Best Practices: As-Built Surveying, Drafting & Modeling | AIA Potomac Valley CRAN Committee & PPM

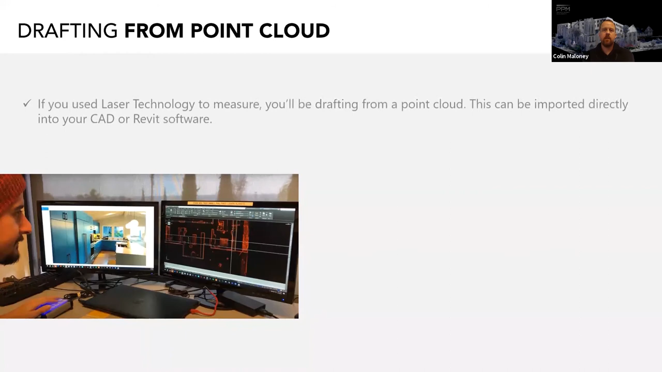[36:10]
If you've used laser technology to measure, you'll be drafting from a point cloud. This can be imported directly into your CAD or Revit software. Autodesk requires that you use another software called ReCap to prepare the point cloud for the import and ensure it works with their software. Drafting from a point cloud in CAD is pretty straightforward, but it takes getting used to. Modeling from a point cloud in Revit has a few less options.
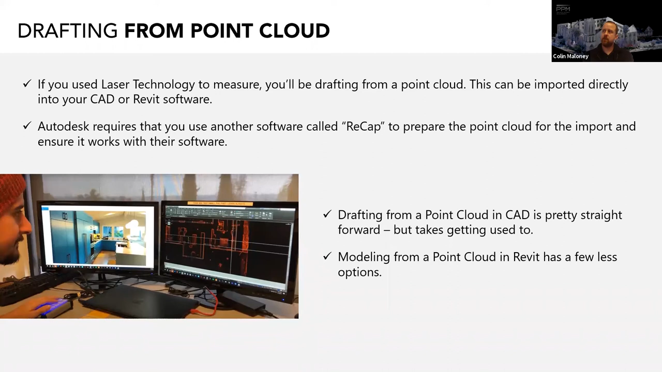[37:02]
Since the entire program is focused on modeling for the, now when we're talking about Revit, that program is entirely focused on modeling from a particular view range. It allows you to manipulate your model and the cloud simultaneously. Thanks, Justin.
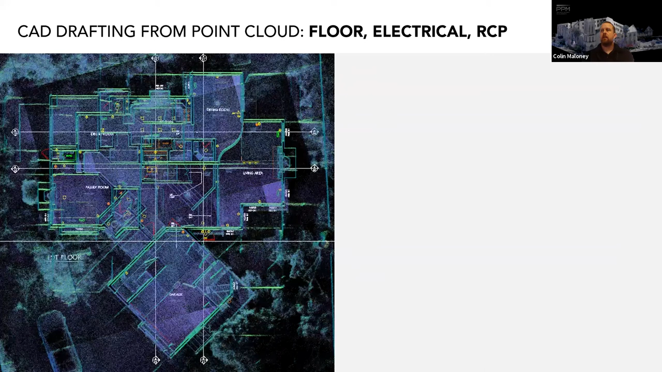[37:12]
First, we can talk about drafting the plan view items from a cloud. When drafting in CAD from a point cloud, you want to ensure that your cloud is positioned orthogonally so that you can use the ortho function in CAD to draw your lines. Positioning the cloud on the Z-axis in CAD is also desirable for several reasons. You should be able to derive all the walls, doors, and door swings right from the point cloud. Window information can be found as well when you're skilled at reviewing your clouds.
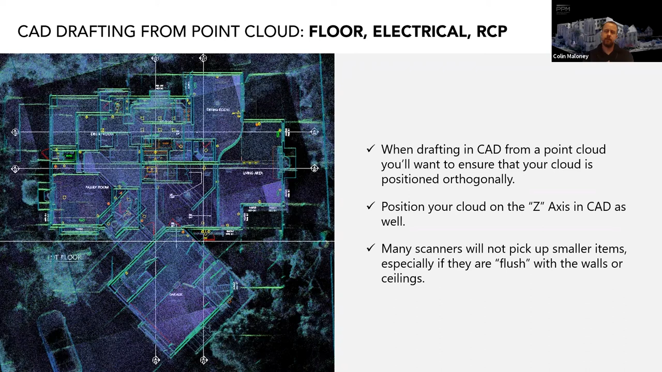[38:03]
Trying to locate them in the cloud can be very time consuming. It's possible, but it's oftentimes better to revert to the traditional method while you're in the field and just sketch and measure all those things, draft them in that way. Now let's get into drafting other views such as elevations from the cloud. This is where there's a huge advantage in having a complete point cloud for drafting. Provided that you are able to access the roof and scanning,
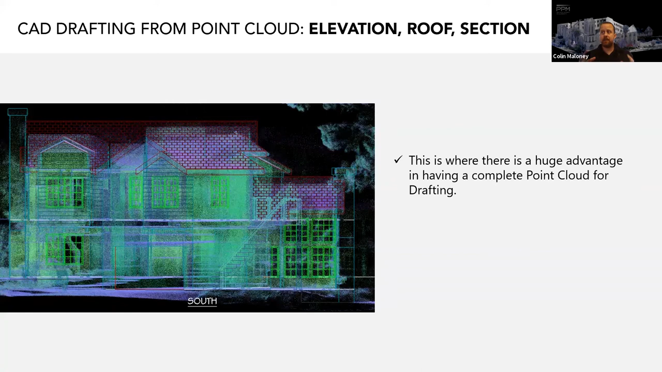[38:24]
you'll have a complete picture of not only the roof behavior, but also every height you'll need to properly draft your roof, exterior elevations and sections as well.
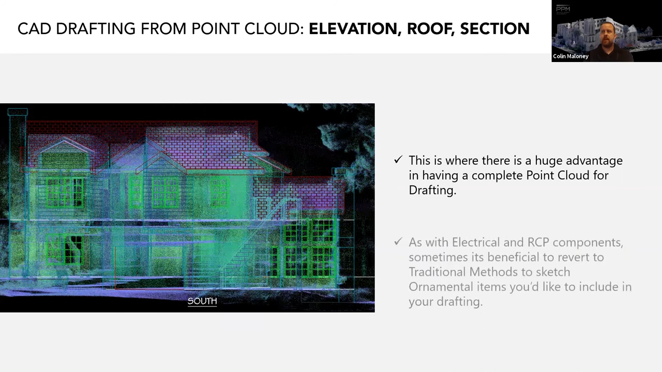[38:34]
As with the electrical and RCP components, sometimes it's beneficial to sketch and measure those ornamental things that might not show up so easily in the point cloud, and then add them in your drafting.